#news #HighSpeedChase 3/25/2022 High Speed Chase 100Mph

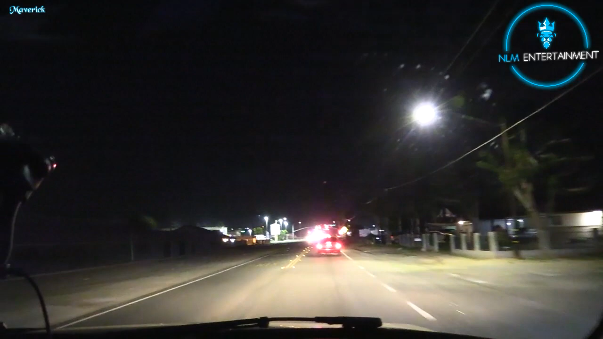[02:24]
Way. Yeah, it's parallel. He's gonna follow us. No?
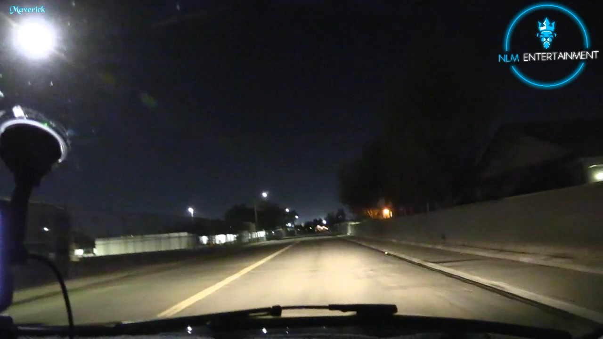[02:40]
Vehicle southbound Brentwood. Southbound Brentwood. Oh shoot, we're getting close, guys.
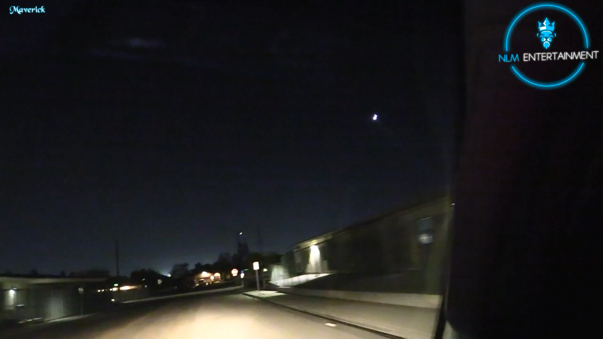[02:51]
Get out the way. What, it dropped? It dropped right now. Okay, kick back on.
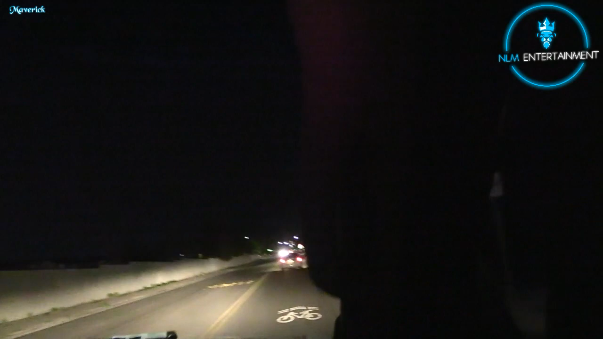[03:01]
Control 301, vehicle came to a stop in front of 698 Brentwood, southbound stop. Units, watch your crossfire. Watch your crossfire.
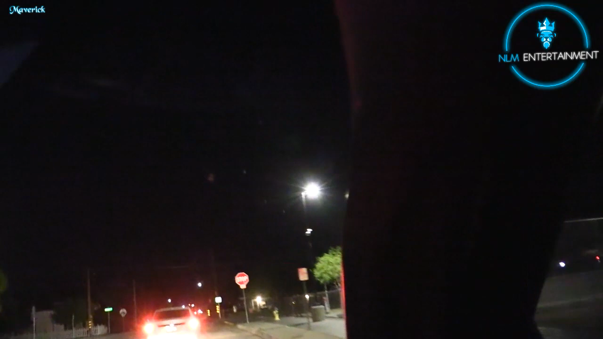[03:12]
301, Move, you stupid little car. Move. 698, what? Move, Brentwood. Move, you stupid little car. 698 Brentwood, okay.
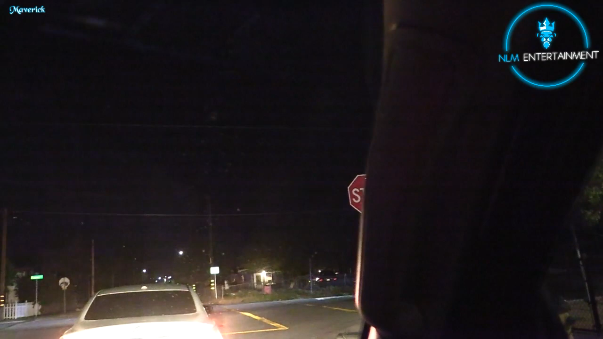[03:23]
Yup. 140. It's right here, and it's a up street to the right. Can I go forward and go down to it so we're not in front of it? Yes or no? Yes. Because it's facing this way? Okay, so we're going to come behind it. Okay, yeah. This street right here, Rosewood. It's going to be right here to the left. Right up.
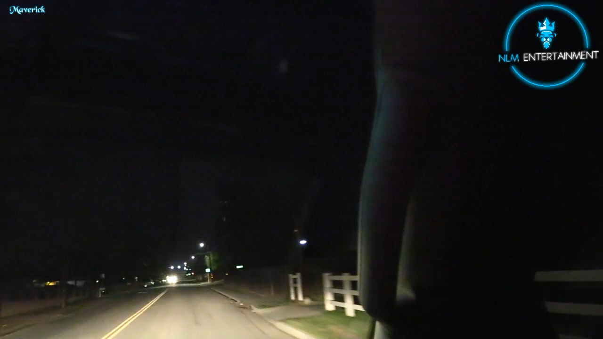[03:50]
No, not this one. Keep going. There's no street here, but it's just next one. Right here. Right here. All right, guys. We're like right on it.
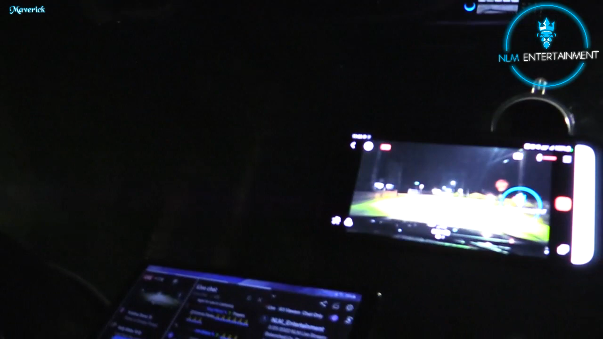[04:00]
Go, dude, go. Make your turn. Turn. Because I gotta go. There goes the circus. The circus can
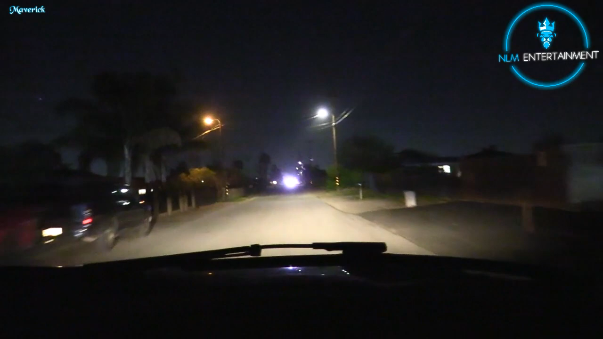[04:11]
stay there. Alright, guys. Is it this one? Yes, it's this one. To the left. Yep.